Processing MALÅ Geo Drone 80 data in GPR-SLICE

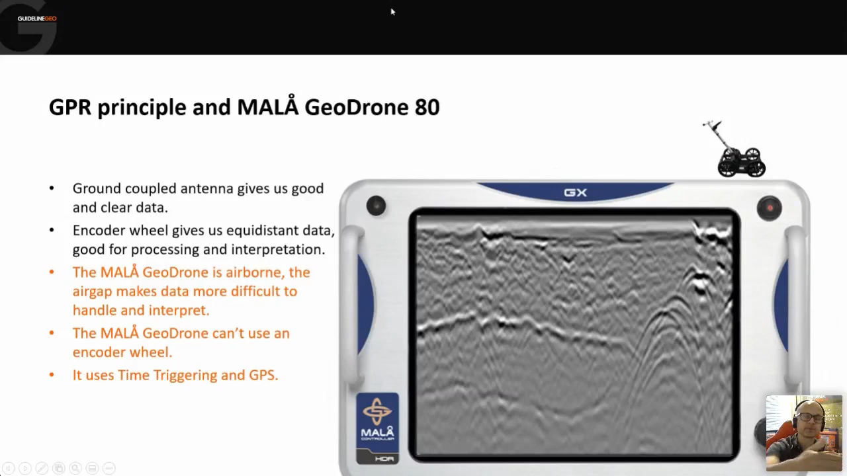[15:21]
The data quality will be reduced somewhat. And because we can't use any kind of encoder wheel, then we're going to be relying upon time triggering, just allowing the instrument to run all of the time and then a GPS for our position.
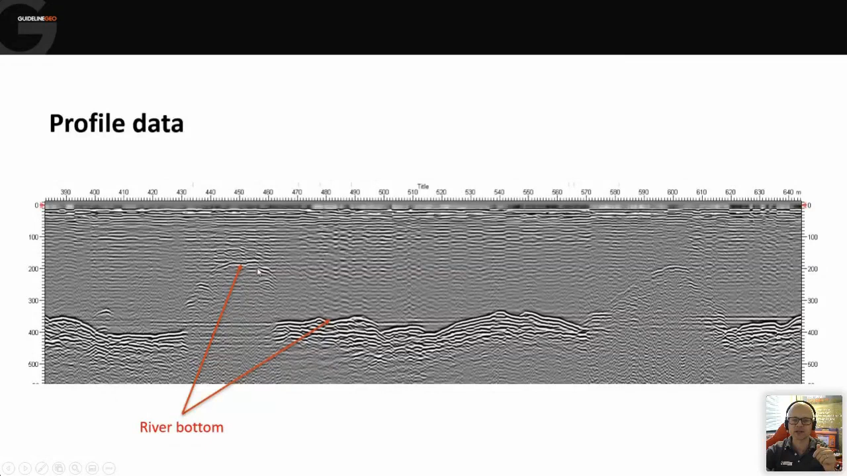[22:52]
with the antenna was they were going back and forth across a river channel. And so you've got the base of the river then coming up the fairly steep sided riverbank, turning around and going back into the river channel, cross the river to the other bank and turning around and coming back again. So that's why we've got this kind of cyclical nature to the response.
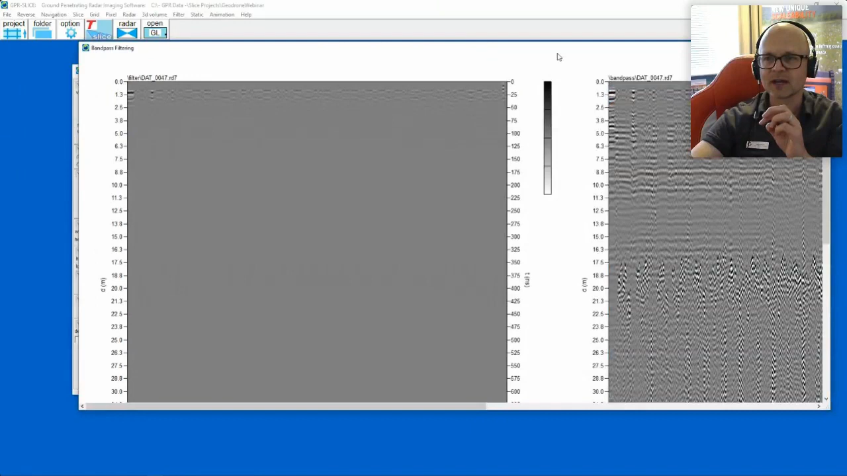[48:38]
They're actually squeezed on the screen a fair bit.
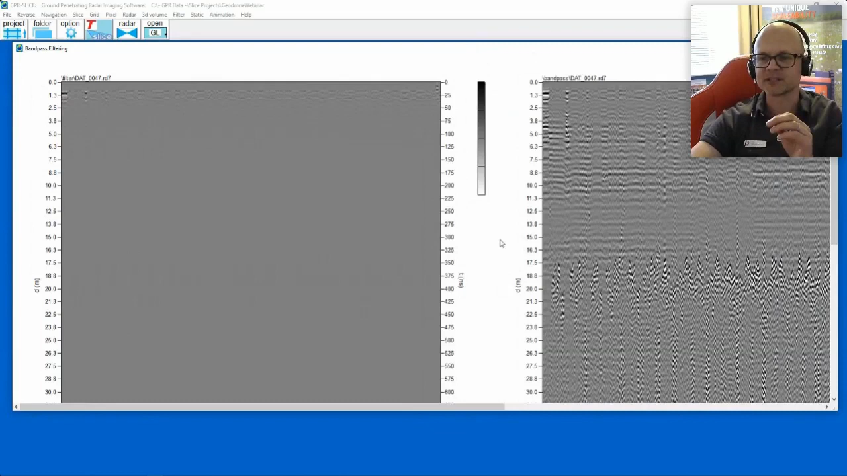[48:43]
So if you imagine that's two and a half kilometres compressed into quite a small space. But we can see that we've got the riverbed there relatively clearly.